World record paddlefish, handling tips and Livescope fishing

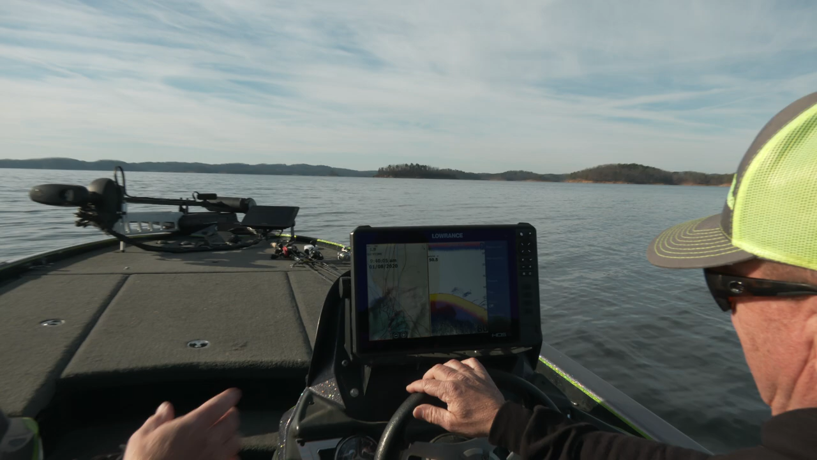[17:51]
These streaks are fish that are actively feeding on them right now.
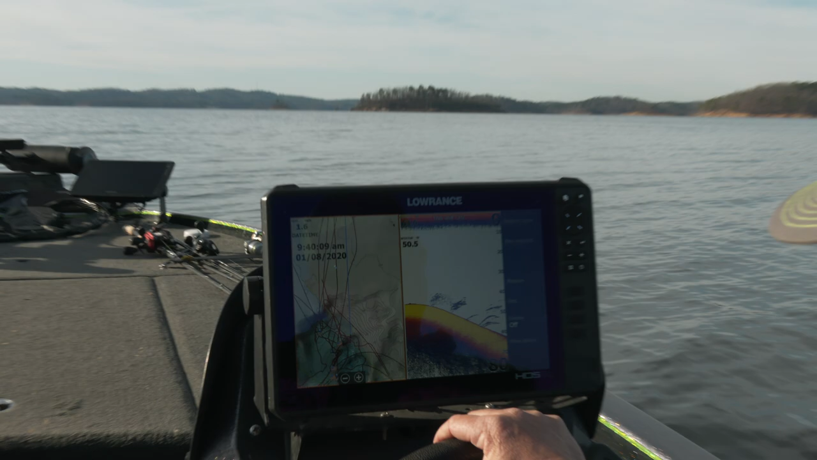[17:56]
So, when you find that, that's usually a good sign. Today, I'll be using a LiveScope,
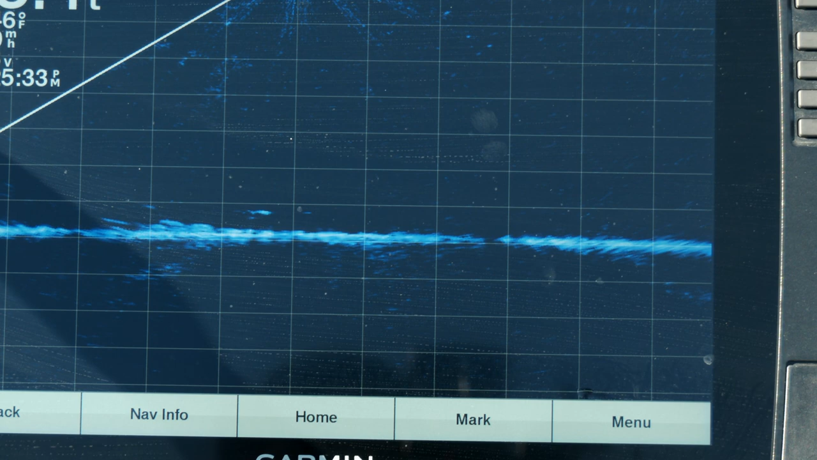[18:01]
helping us detect these fish and seeing how they are reacting to our baits and if they're aggressive.
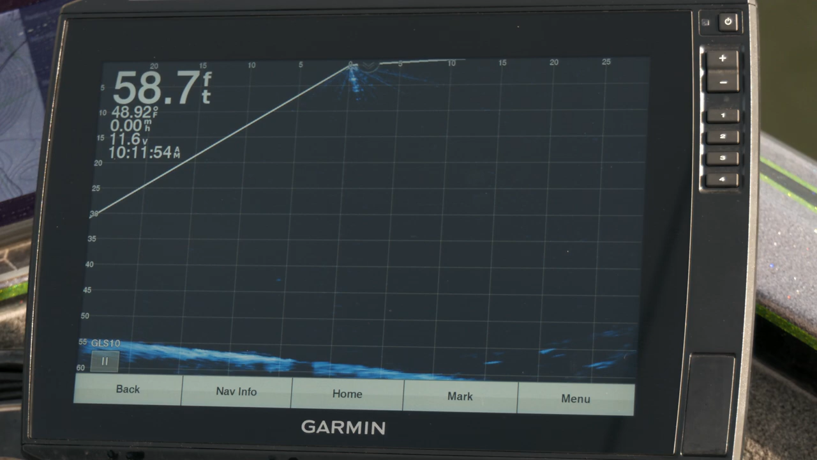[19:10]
On screen: depth 58.7 ft, water 48.92°F
Okay, right here is my bait. You can see it kind of moving.
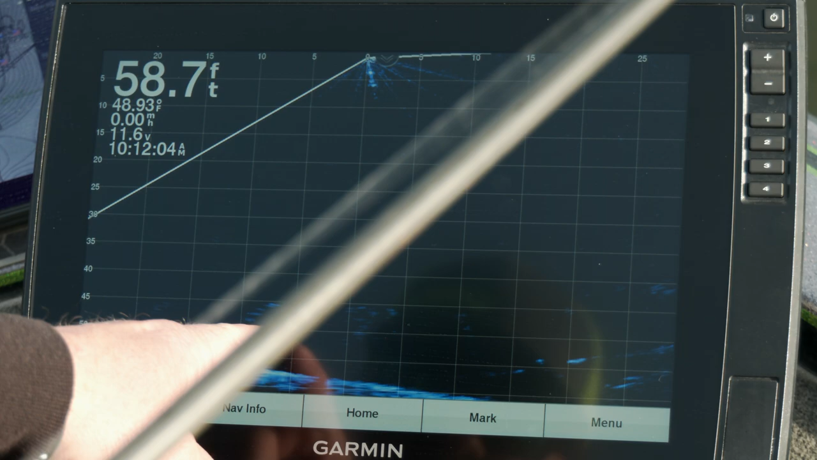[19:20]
On screen: depth 58.7 ft, water 48.93°F
We've got some fish already around it. But right here is a school of crappie that just kind of submerged down there.
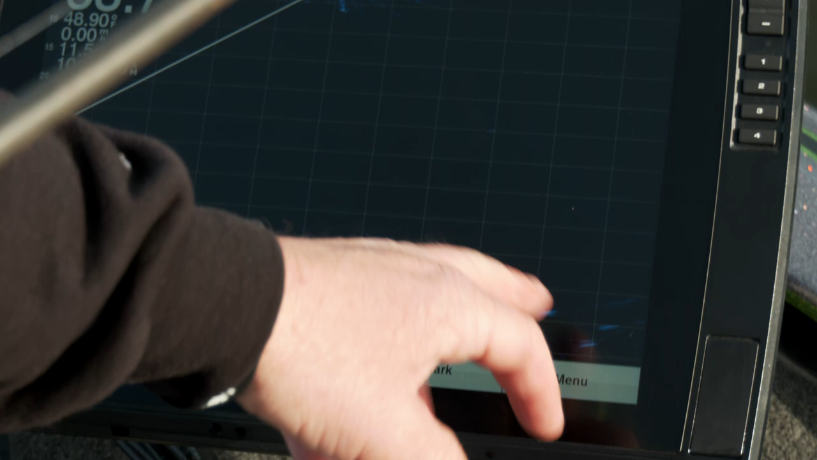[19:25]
Not moving very fast.
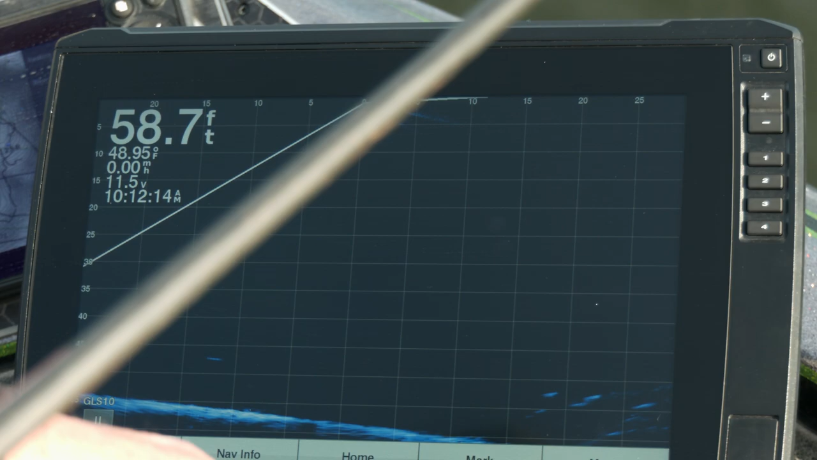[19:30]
On screen: depth 58.7 ft, water 48.95°F
My knowledge, when they're not moving very fast, it's usually always crappie. Those sand bass and hybrids, they're constantly coming through the screen, but that's a lot of crappie right there.
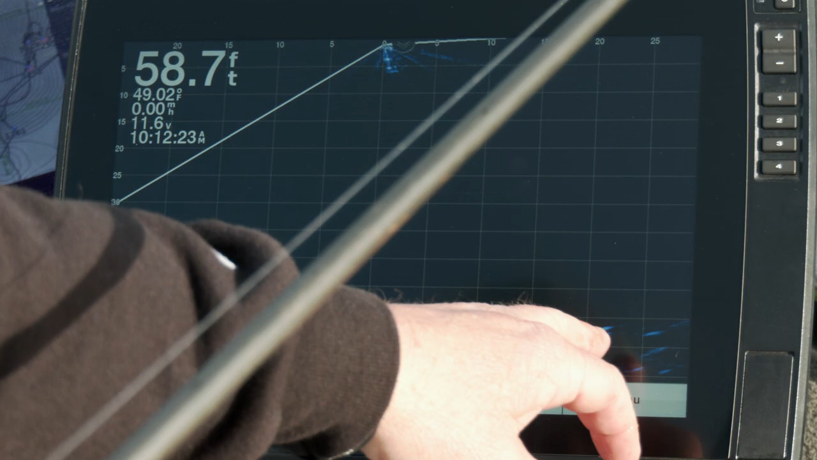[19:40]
On screen: depth 58.7 ft
Hopefully, we'll get in some more of that. Yeah,
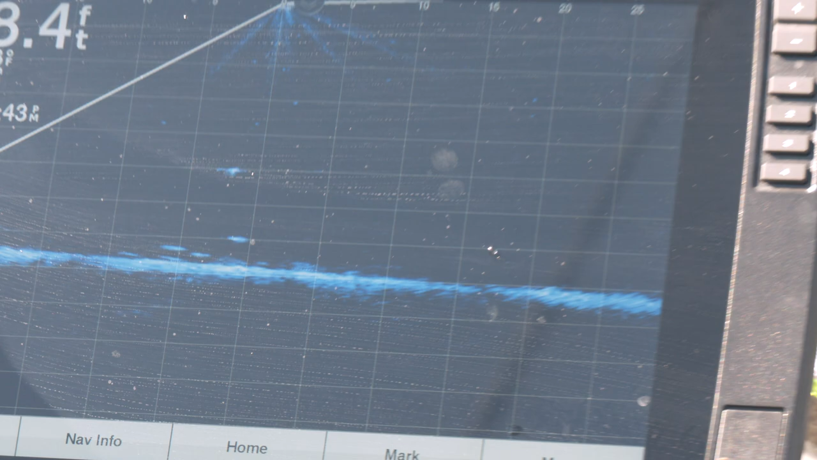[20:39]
Well, right there, I just put one right on top of his nose and kind of bounce it up and down.
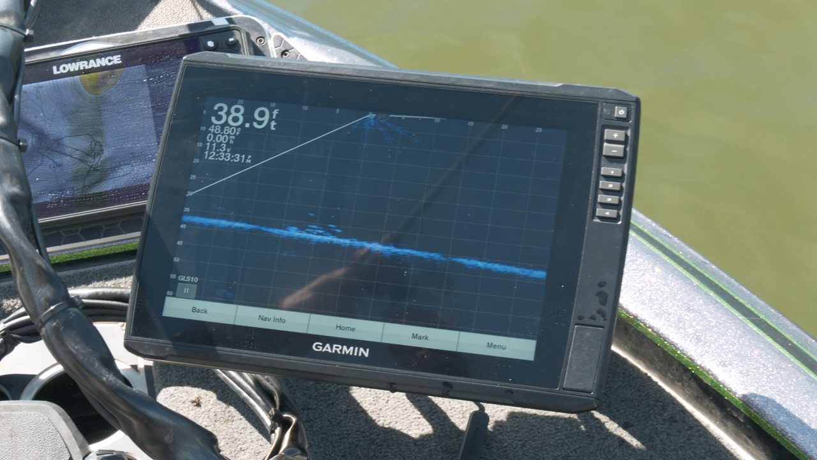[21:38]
On screen: depth 38.9 ft
Yeah, they're stacked in there. Yeah, this has got a little bit bigger shoulders on him. Yeah.
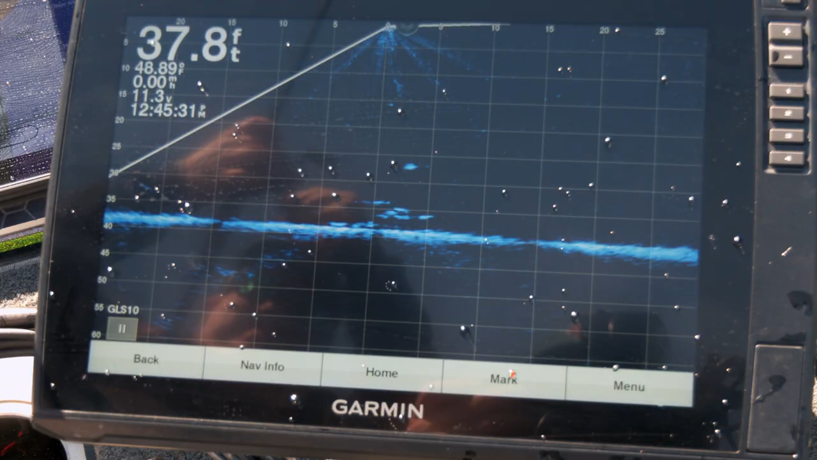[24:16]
On screen: depth 37.8 ft, water 48.89°F
There he is. There he is.